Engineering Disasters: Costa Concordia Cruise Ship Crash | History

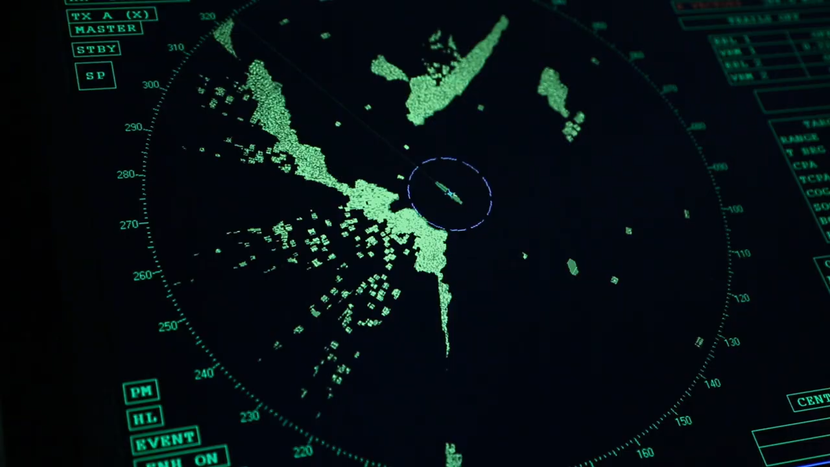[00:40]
Other pieces of equipment they also would have had on the Costa Concordia are ECTUS unit,
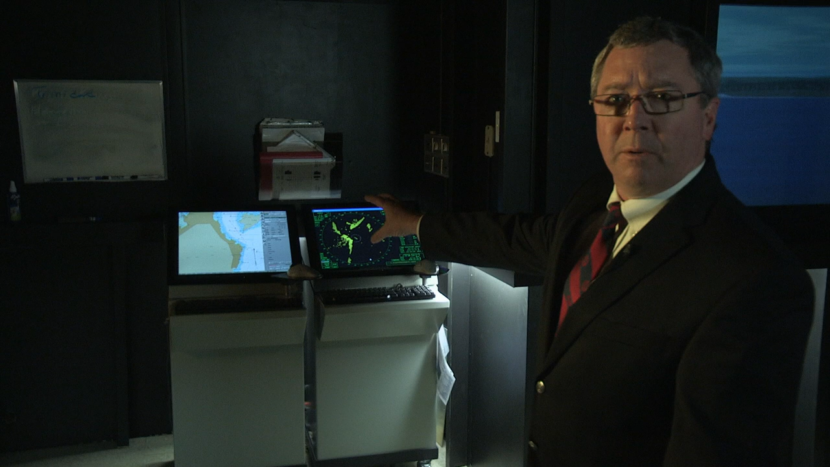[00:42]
the electronic charting system, and we also have radar units that they would be using for navigation and traffic management.